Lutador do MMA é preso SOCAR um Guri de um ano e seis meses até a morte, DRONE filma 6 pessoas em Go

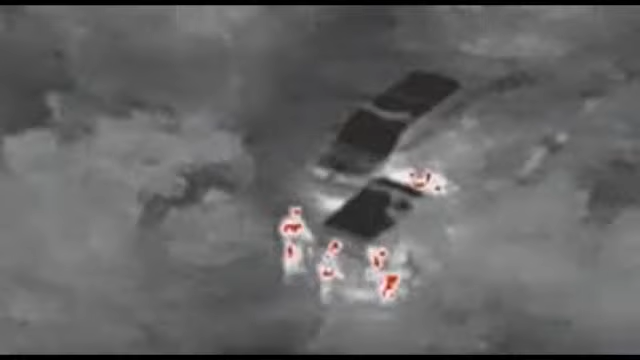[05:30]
ele localiza a temperatura e você vê nas fotos que tem ali seis tochas que como se fosse de fogo. Para os especialistas, ali são pessoas que estão naquela região.